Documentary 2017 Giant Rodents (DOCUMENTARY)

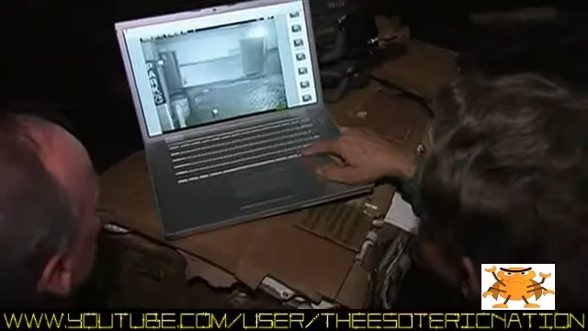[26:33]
At first, there's little to see. We know there's a hole in the back entry area going into that. There is hold one. It right there. We have he's one going, right there. I bet he's going for that hole.
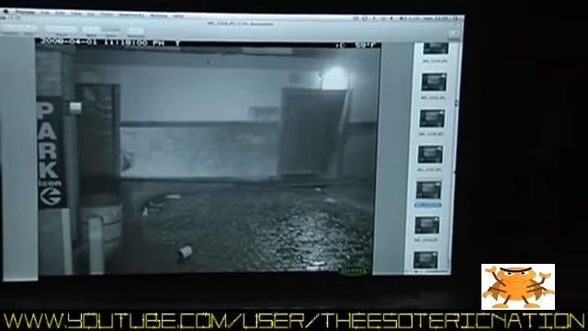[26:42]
There they are, right there. Yep. The people activity died down like approximately 11:10, and there we have two rats.
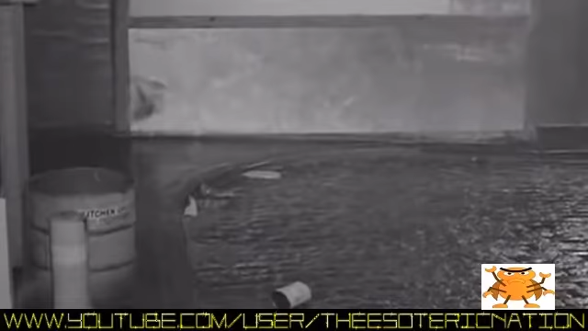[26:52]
Look at 11, those. 19, 59 degrees Fahrenheit. That's a big one. Look at those glowing eyes. In those pictures, we clearly saw an alpha male.
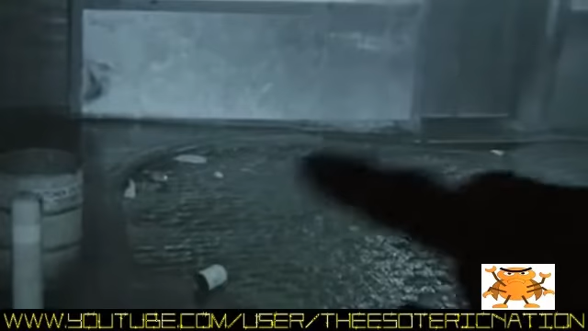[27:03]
In terms of the size of the animal, I think we also probably saw some very large females. The rats appear to be 8 to 10 inches in body length.
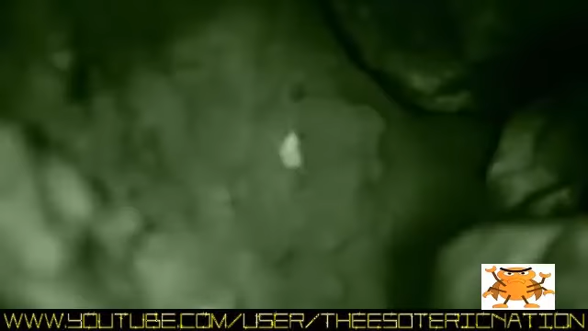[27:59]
They know there are big rats down there.
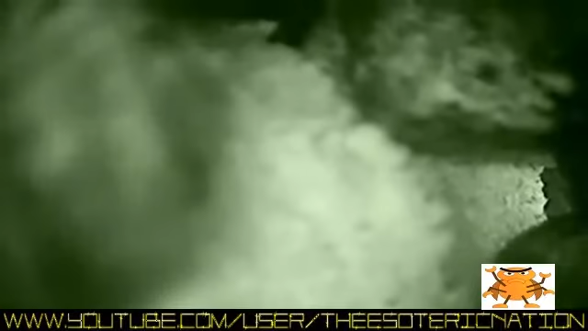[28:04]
Can they infiltrate the colony? Hold it right there a minute. I think I see something.